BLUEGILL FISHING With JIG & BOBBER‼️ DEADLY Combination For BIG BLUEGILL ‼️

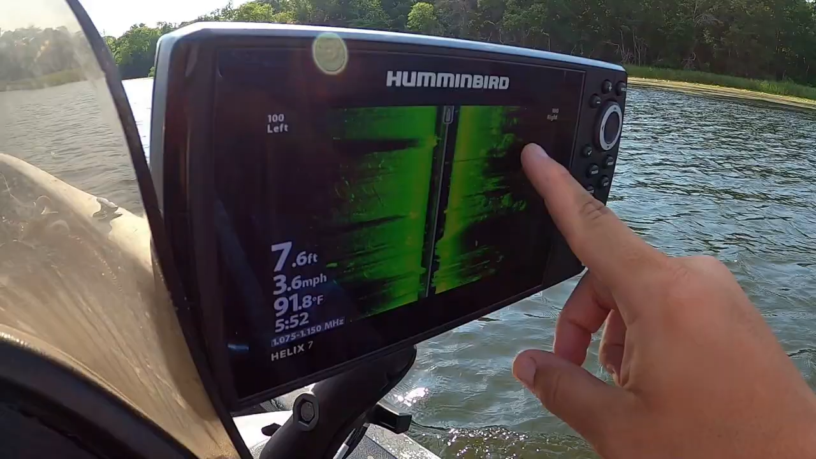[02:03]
On screen: depth 7.6 ft, water 91.8°F, speed 3.6 mph
And all this over here is algae and hydrilla is what all this is.
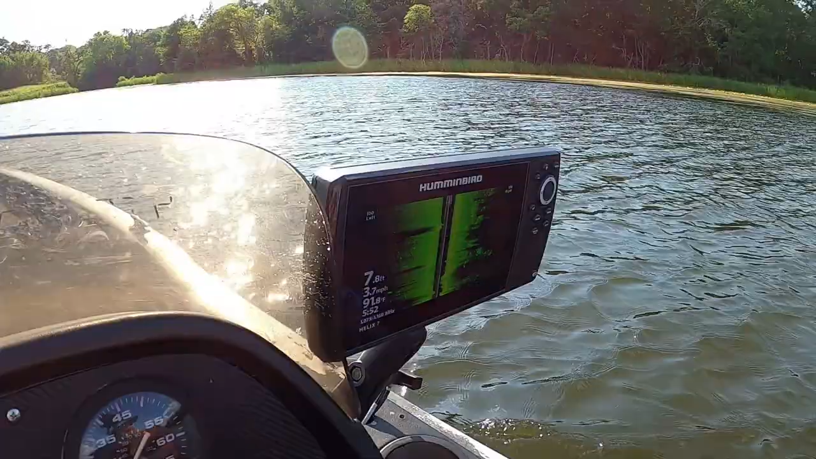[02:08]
But what I'm doing is I'm scanning for these bluegill beds and we're throwing a marker. First, I have to get a waypoint on the graph and then I'll throw the marker once we go back over it. But this right here is the best way that I have found to locate bluegill beds right here.